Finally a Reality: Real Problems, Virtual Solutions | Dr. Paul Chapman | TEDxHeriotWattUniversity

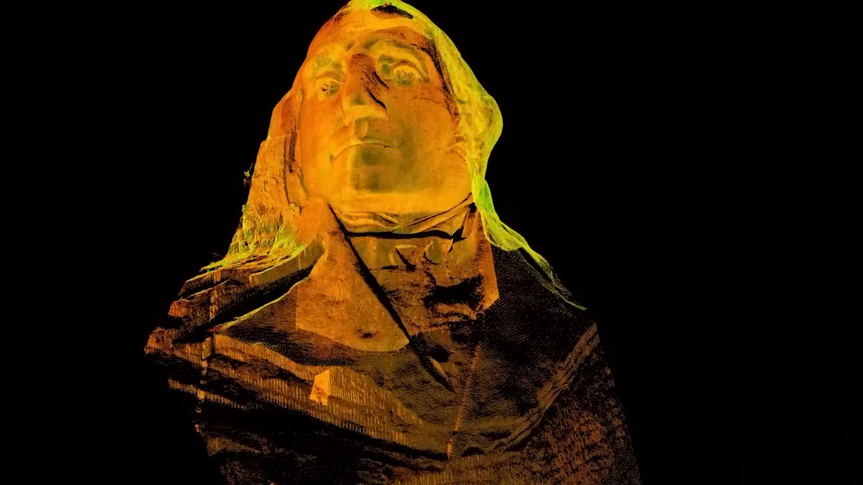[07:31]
And this, on the left here, you can see this slight anomaly here. This is actually someone abseiling down who's been caught in the laser scanner.
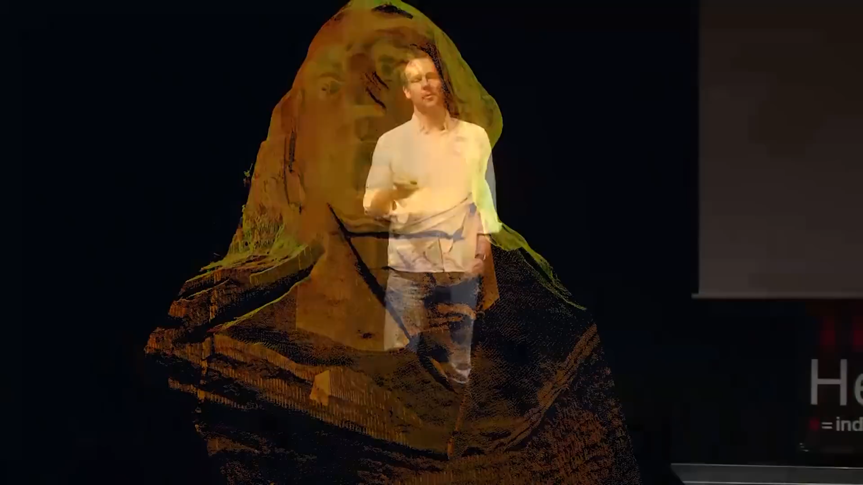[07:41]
So by taking multiple scans, we're then able to put all that scan data together in order to create our three-dimensional point cloud. And then you give this data to experts in the field of computer graphics.
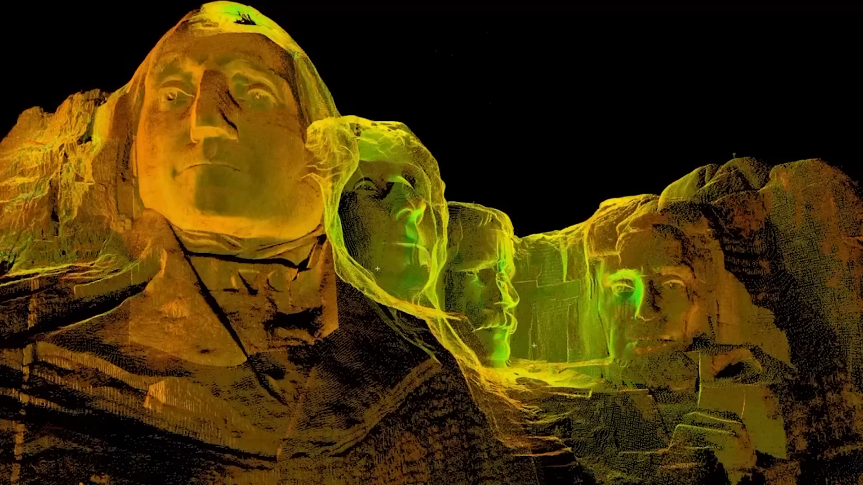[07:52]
They can turn the points into polygons. And then, of course, we can do lighting calculations, and we can start to develop a photorealistic model. This isn't a drone flight. This is our computer model.
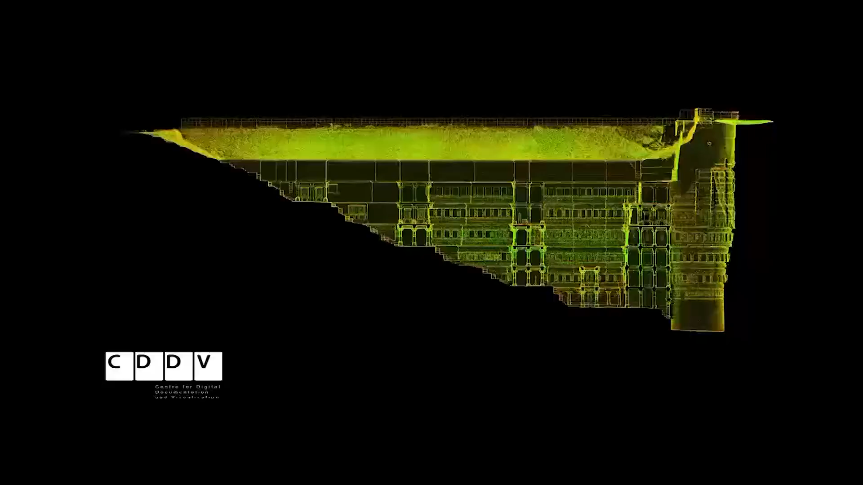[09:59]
It's a cross-section. And of course, here we can see our digital models.
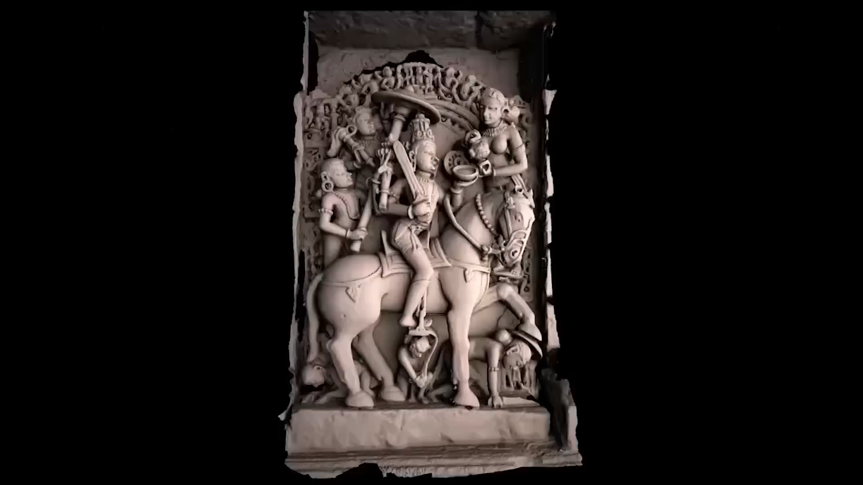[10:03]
And what you have now is a permanent digital record of that site.
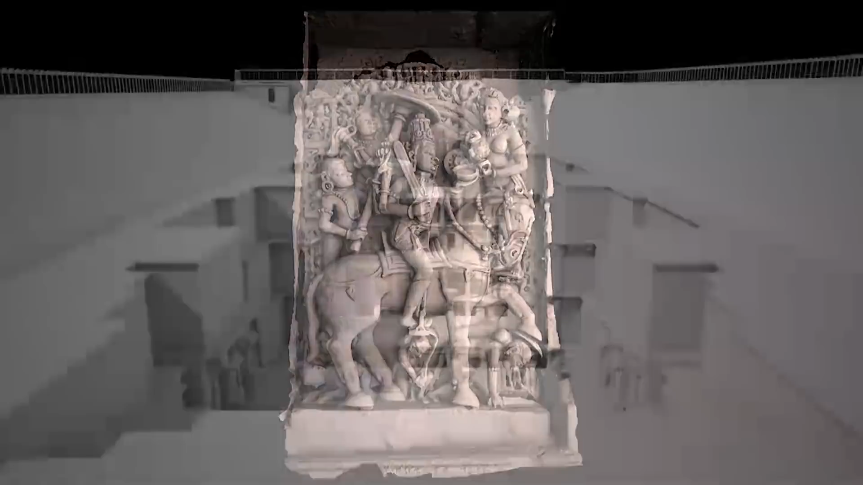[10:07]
Again, now we can actually fly around the data to any area we want to.
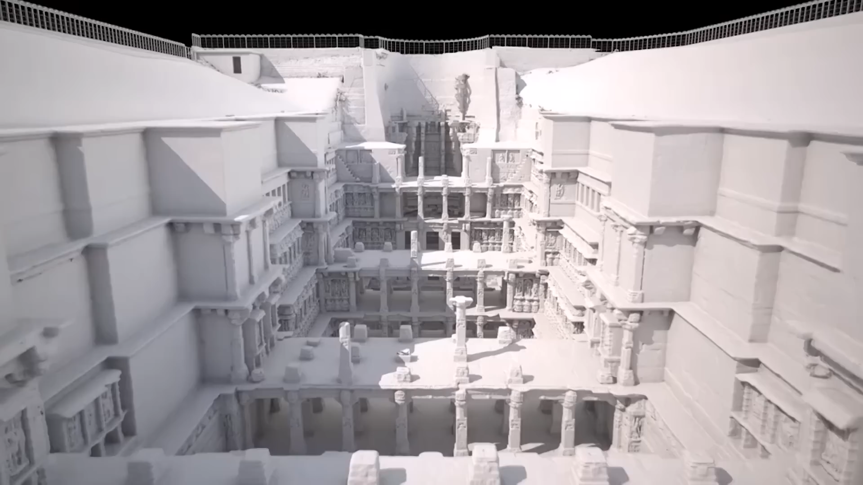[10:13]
Remember that we can do this using non-immersive techniques like you're experiencing now, or we can use helmet-mounted displays or large projections where you wear special glasses and see in full 3D.
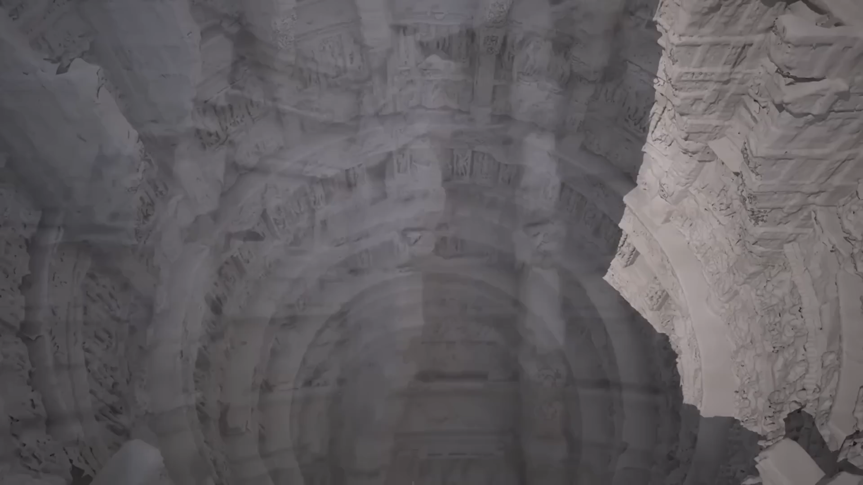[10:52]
Also, we're able to overlay extremely high-resolution photography, again, directly onto the geometry.